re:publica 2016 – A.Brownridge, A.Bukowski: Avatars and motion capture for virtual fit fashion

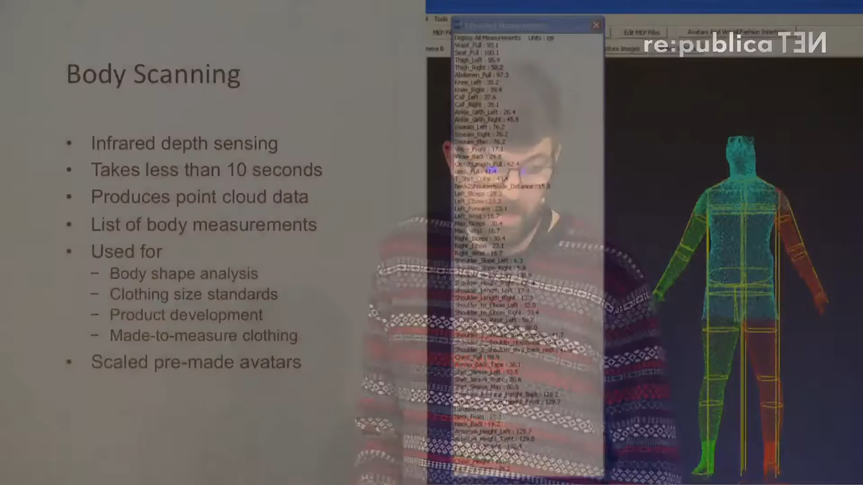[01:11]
and the output from that is point cloud data, which is essentially a number of three-dimensional coordinate points. Along with that, the software that ships with the scanners gives a list of body dimensions, body measurements, and in sort of fashion applications, this is used for body shape analysis, clothing size standards, research,
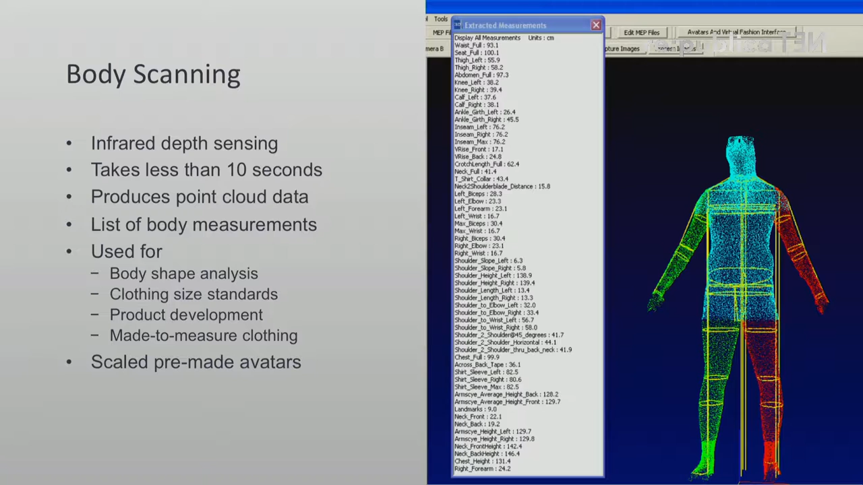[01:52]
product development, and things related to that. With the software also that produces the measurements, it uses these measurements to reproportionalize a pre-made avatar, again, that's used. The accuracy of the representation, you can see above,